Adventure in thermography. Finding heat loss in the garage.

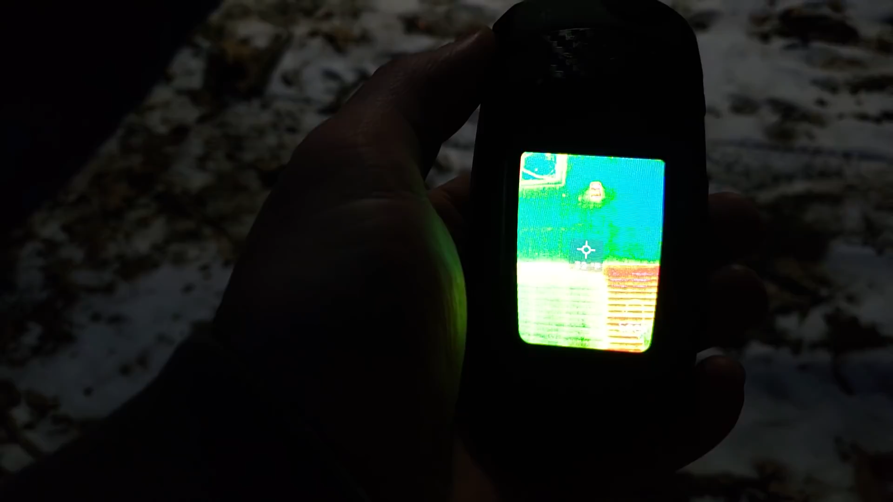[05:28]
there we can see there we can see it that bright spot in the middle is a light you can see the
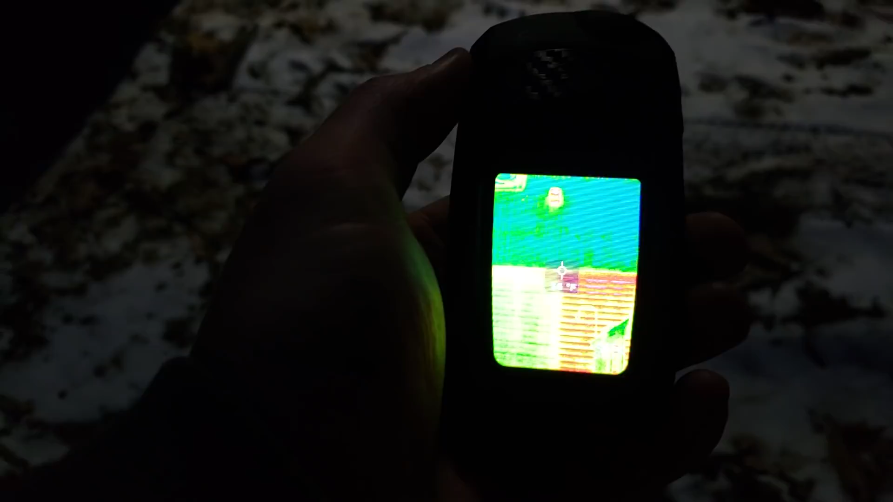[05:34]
wall upstairs with r40 insulation is basically blue it's as cold as the outside here the garage is r13 insulation normal
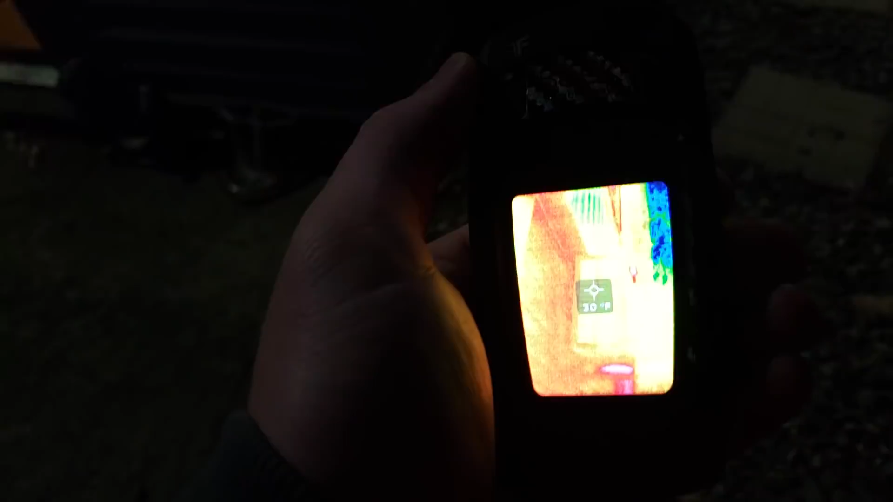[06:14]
the coils are colder than the building so it's outside
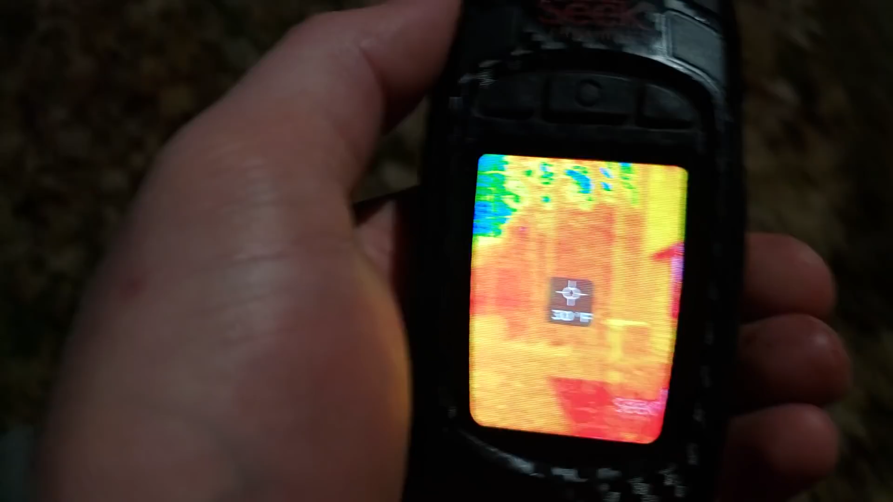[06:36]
can see my garage door here where it's leaking air around the top
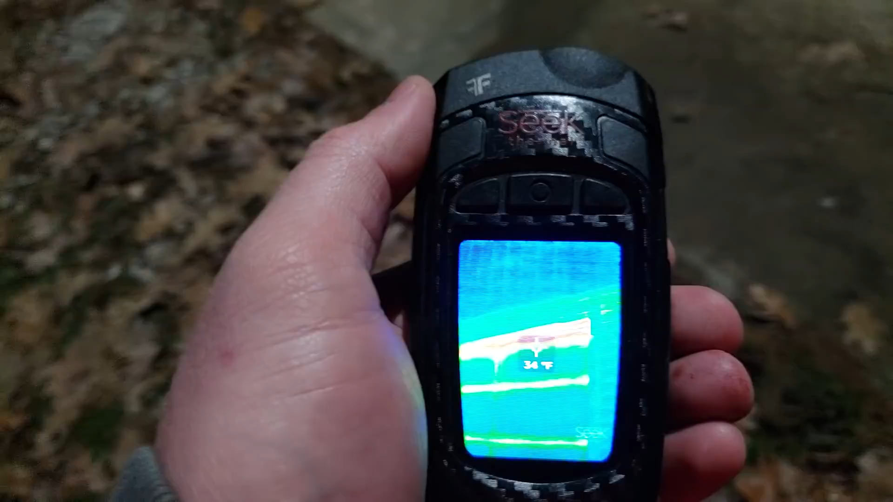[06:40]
On screen: spot 34°F
there and I'm losing a lot of heat through the slab so
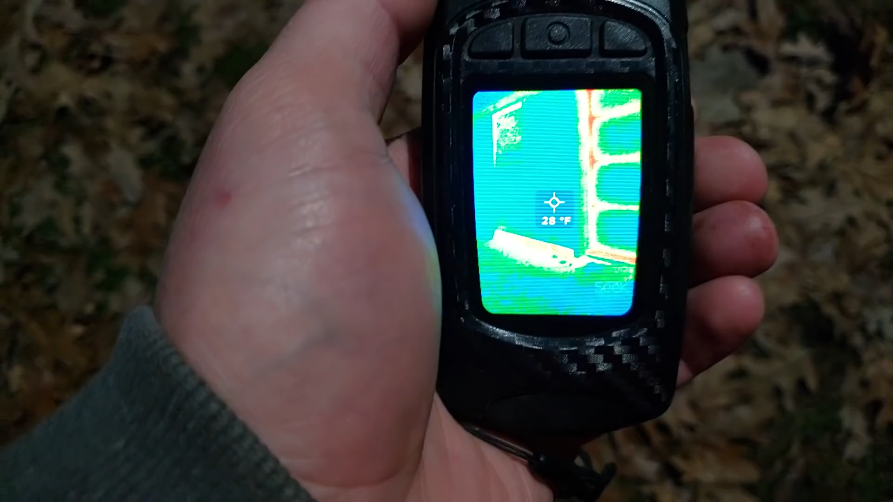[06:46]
On screen: spot 28°F
I guess a significant portion of the heat that I'm losing from the house is coming
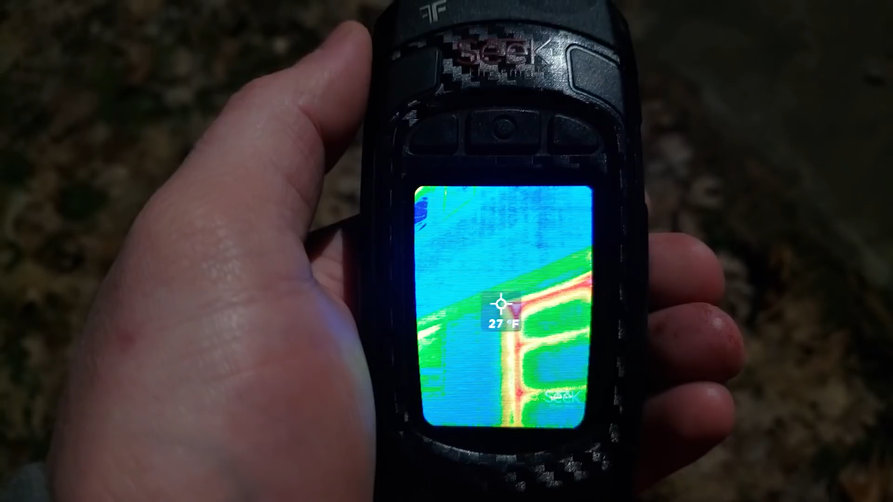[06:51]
On screen: spot 27°F
out through the slab of the garage and we can also
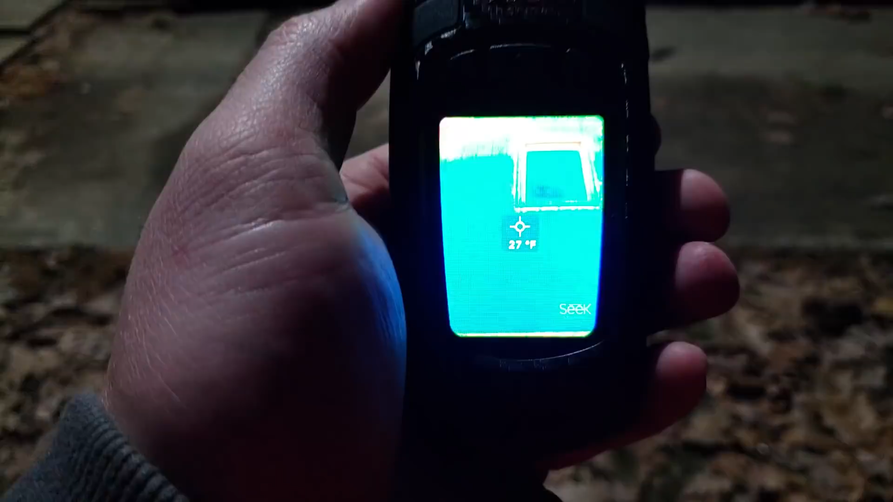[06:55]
On screen: spot 27°F
look up here now remember this is automatically adjusting so you can see that it's
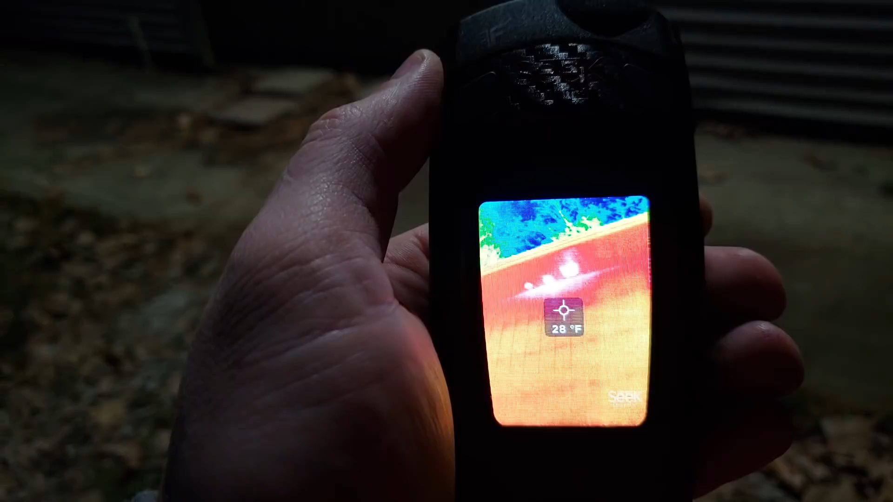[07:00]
On screen: spot 28°F
warmer up near the top you see three bright things there there's an LED light on the right an intake and a return duct for my heat exchanger
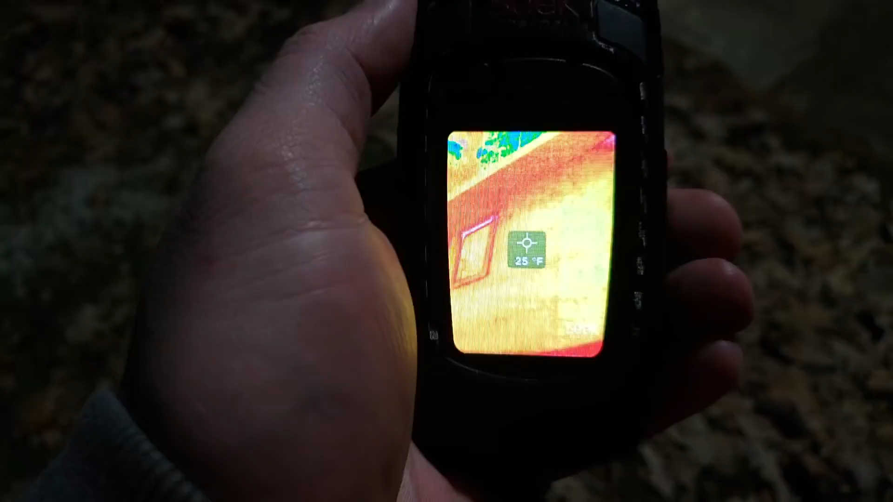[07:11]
On screen: spot 25°F
you see the windows are losing a little bit of heat too
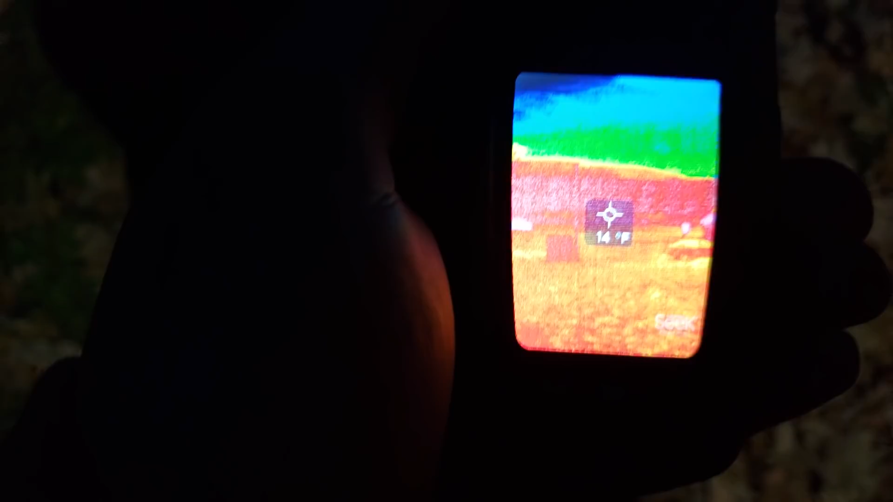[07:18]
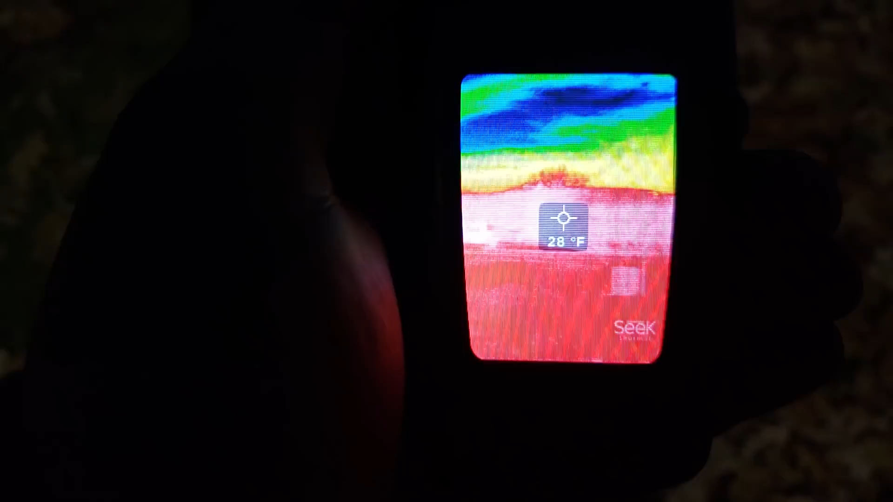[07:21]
On screen: spot 28°F
and there's the road you see my neighbor's house there and the
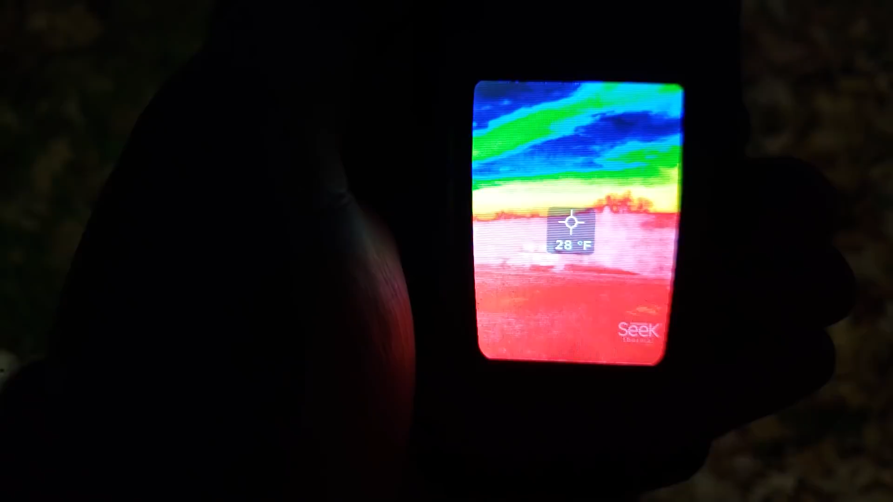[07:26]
On screen: spot 28°F
clouds have different if not different temperatures than different
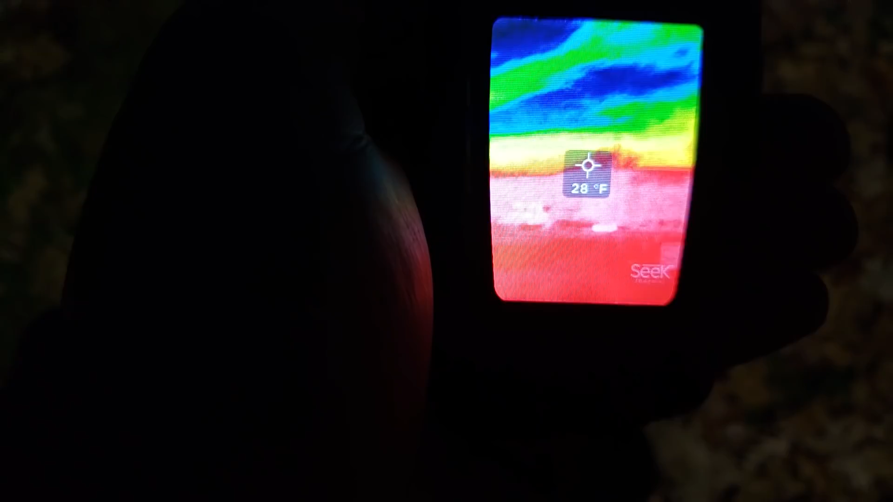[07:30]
On screen: spot 28°F
radiation qualities so I can adjust
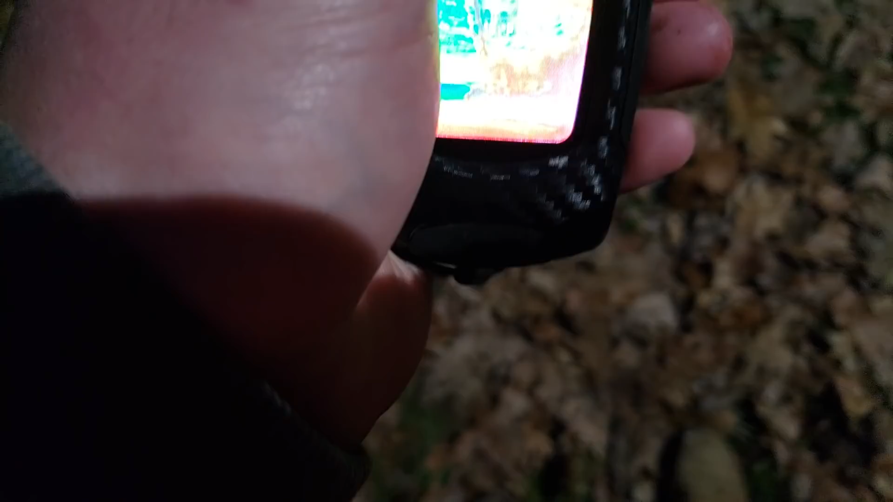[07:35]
the mode here to full
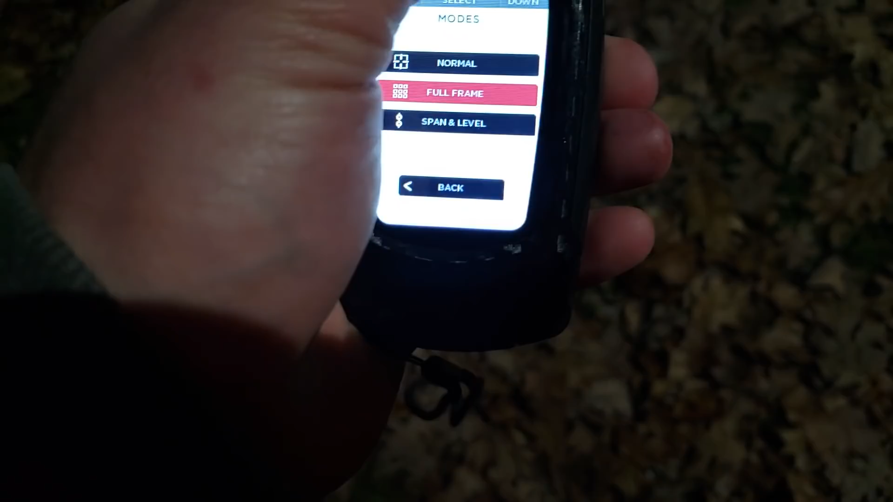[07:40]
frame and it gives me on the top right there miniature
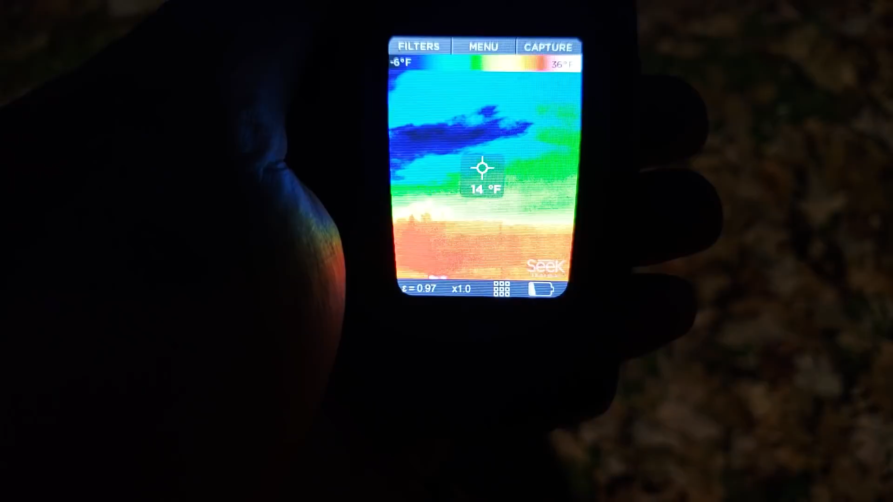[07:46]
On screen: spot 14°F
a minimum and a maximum so negative nine for the clouds
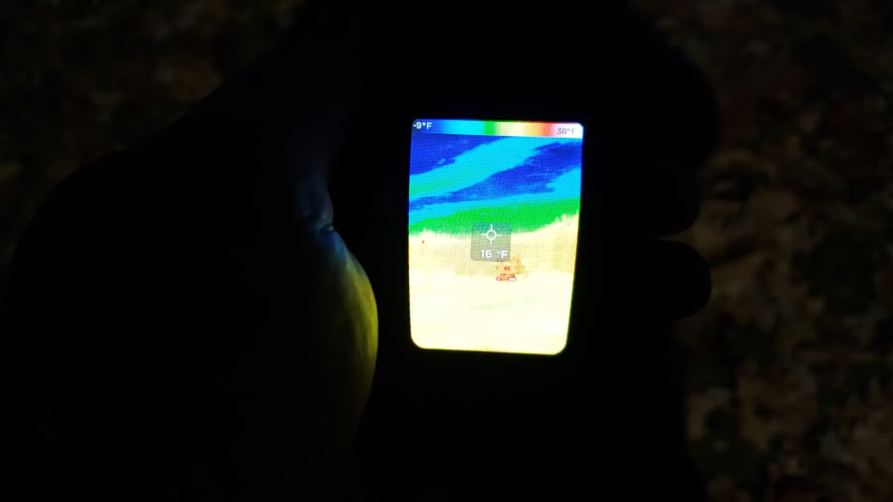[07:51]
On screen: spot 16°F
you can see that the house there and the cars are 45 degrees Fahrenheit
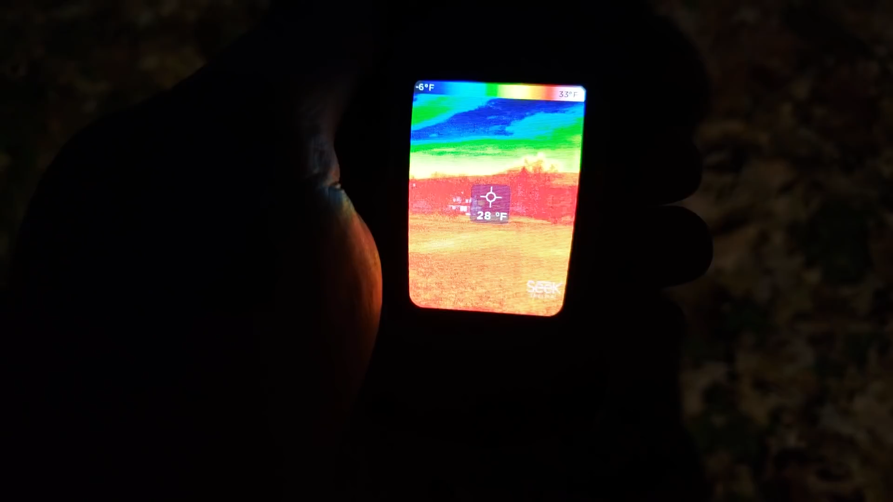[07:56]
On screen: scale bottom -6°F
approximately in my house here that door being open you
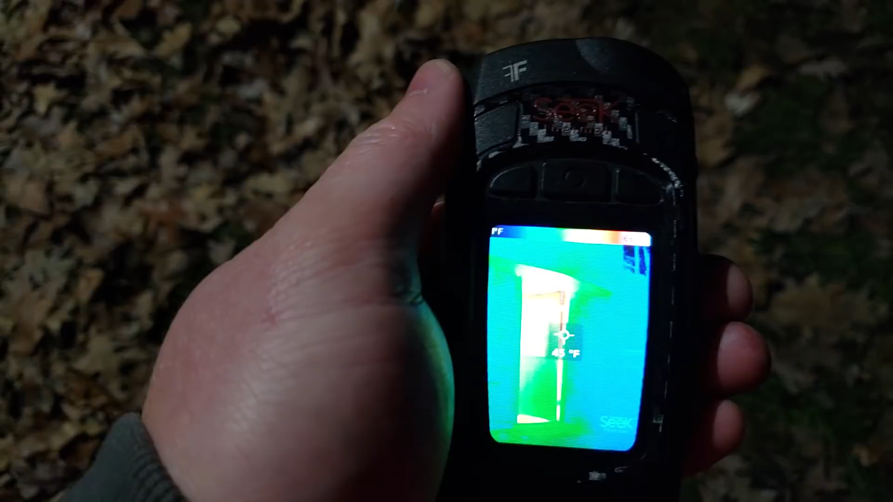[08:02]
can see the maximum there is 66 that's probably near